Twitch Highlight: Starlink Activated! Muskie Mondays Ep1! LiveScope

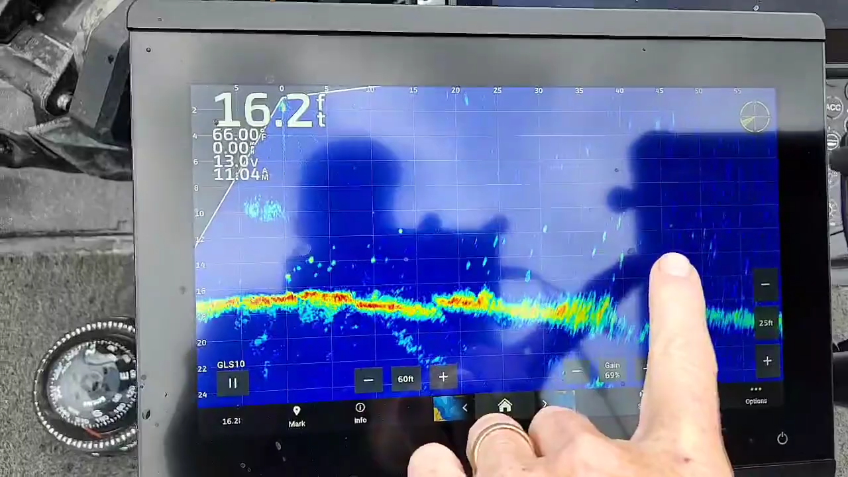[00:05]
On screen: depth 16.2 ft, water 66.00°F
so this is a 16 feet rock shawl and then it's just covered in bluegills but they're all
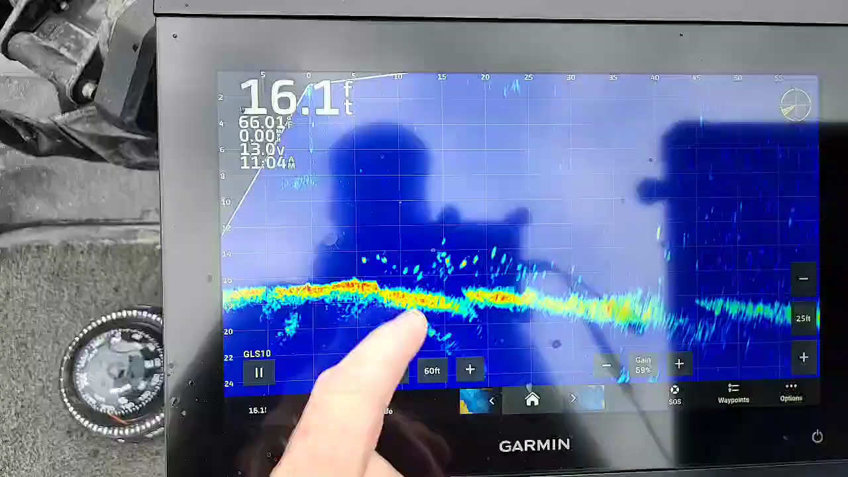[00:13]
On screen: depth 16.1 ft
oh did you see that they all just moved so there's something down here you know walleye or a muskie hopefully feeding on these bluegills and
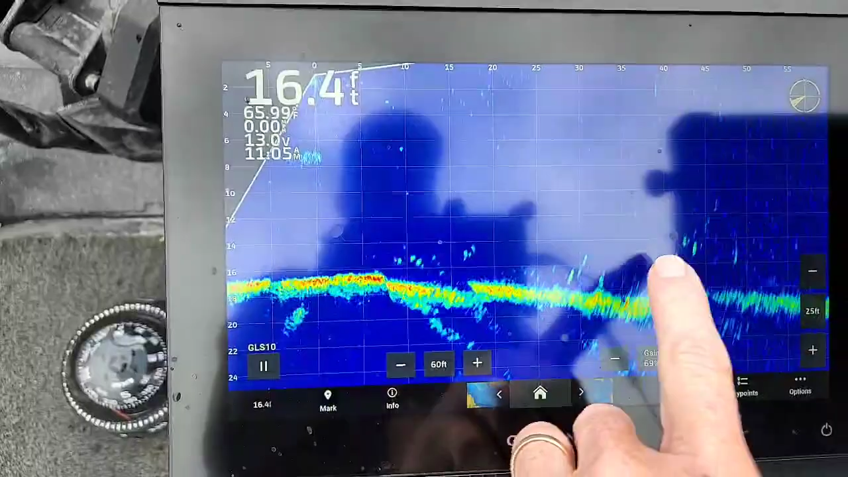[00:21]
On screen: depth 16.4 ft
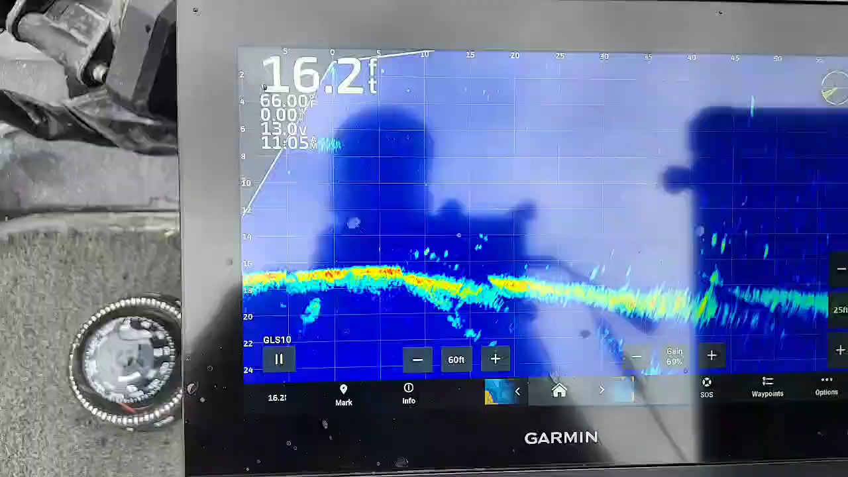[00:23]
On screen: depth 16.2 ft, water 66.00°F
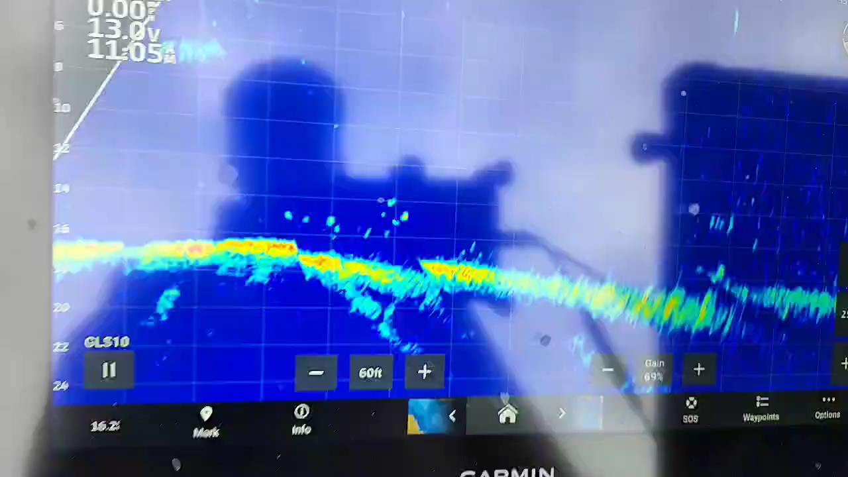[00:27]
yeah that's what life scope does so I can spin it around so I'm done over there but when I aim
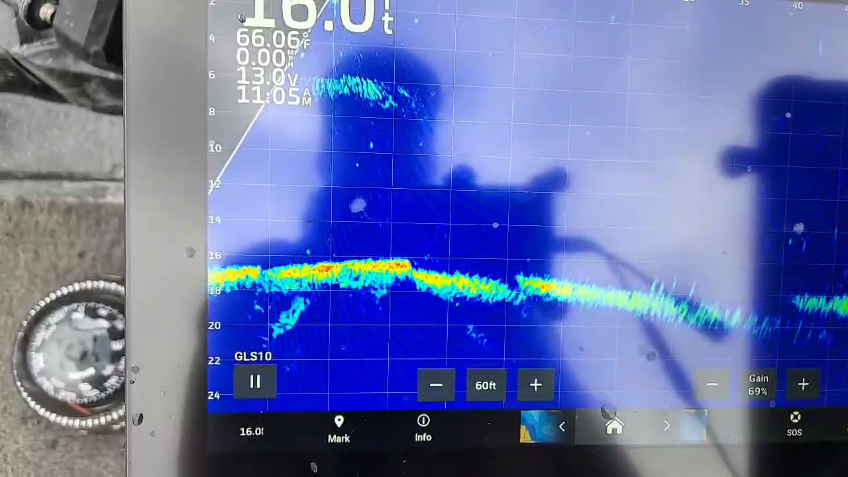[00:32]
On screen: water 66.06°F
it right there's a bunch well there's a bunch out there too that's a that's a little bigger than a bluegill right there but all that it's pretty cool